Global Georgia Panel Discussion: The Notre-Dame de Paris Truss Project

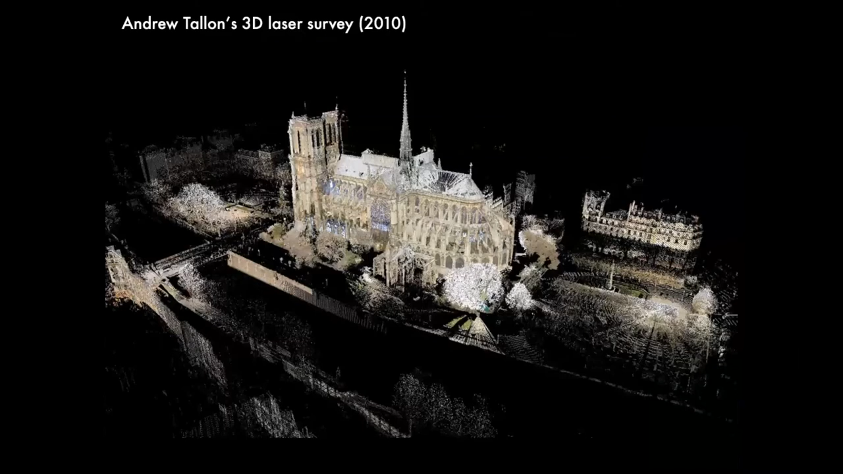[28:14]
There was also a laser survey made in 2010 and also another survey simply of the roof, and those have been stitched together to form a composite model,
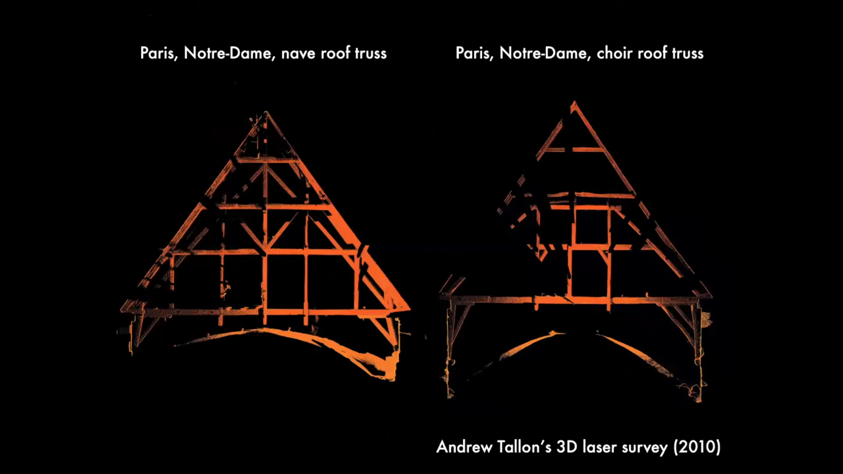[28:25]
which is now hosted by the CNRS, which is an important, the National Center for Scientific Research in Paris. And all of these can be sort of toggle back and forth between the pre fire and post fire laser scans or states of the building really useful for obviously scholarly research, but also for a project like the one that hands houses undertaking
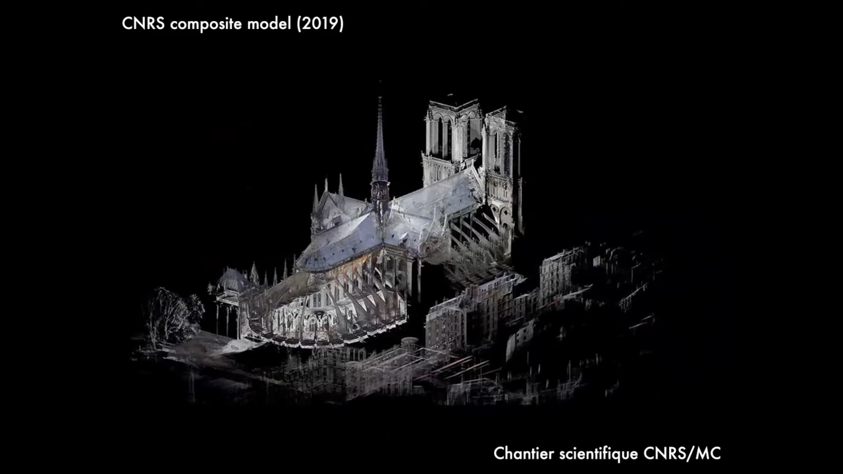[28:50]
to reconstitute and reconstruct individual roof trusses from the cathedral.
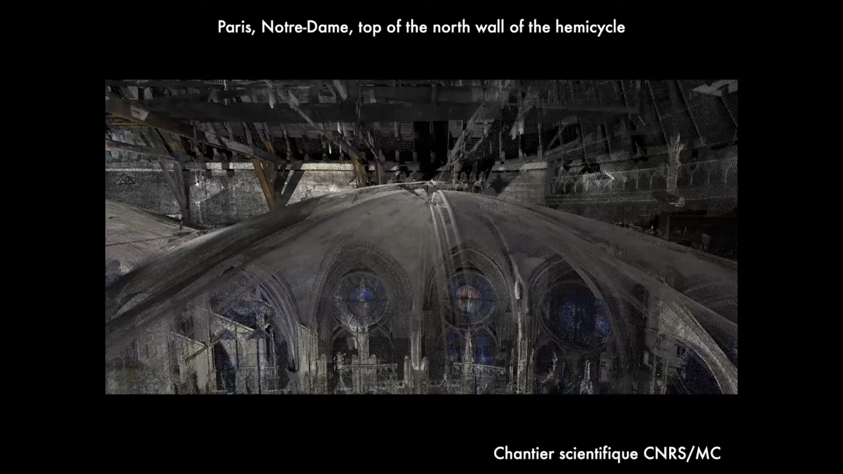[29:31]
And we can also imagine that we're back in this space, this is something that the laser scan allows us to do is to travel inside the space between the bolts and the roof.
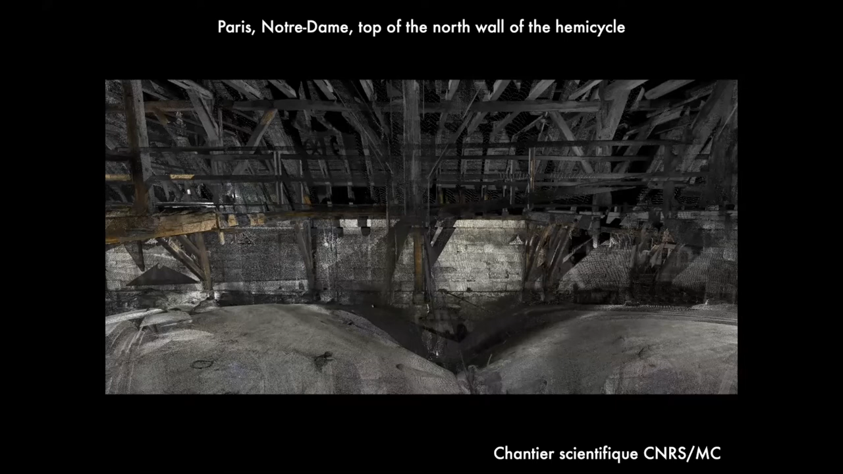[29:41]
And we're back in the roof. And we're back in this space that's going to be a kind of, of an eerie experience now that it really is missing.